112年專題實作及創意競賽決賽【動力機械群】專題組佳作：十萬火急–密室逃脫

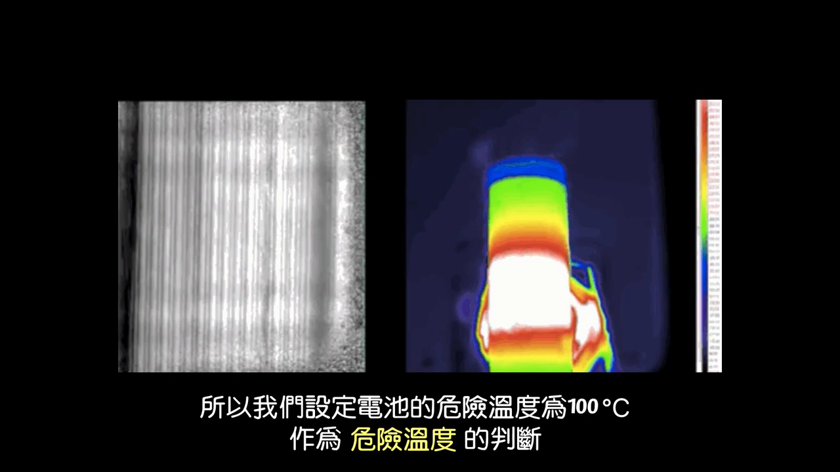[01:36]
度为100度作为危险温度的判断如果我们为了判断车辆是否遭受